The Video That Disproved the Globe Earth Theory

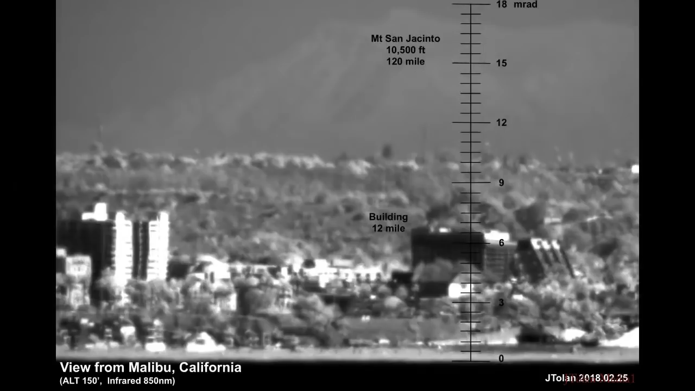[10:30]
So based on the building you see in the foreground twelve miles away, I now had the resolution I needed to see the floors, the different floors. And I averaged a few of them together and assumed about a twelve foot separation between the floors. And based on that I created the scale in milli-radian.